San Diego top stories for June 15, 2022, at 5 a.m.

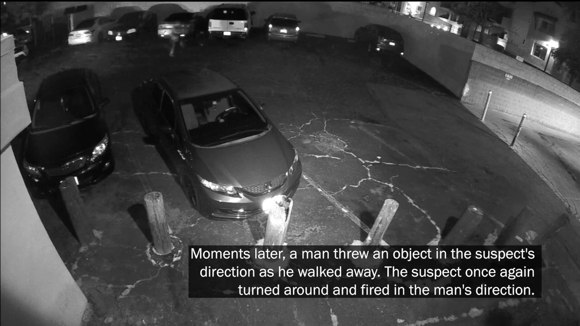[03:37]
When deputies got there, they found the man who had been shot at, but the gunman got away. So you see a little activity here on the screen.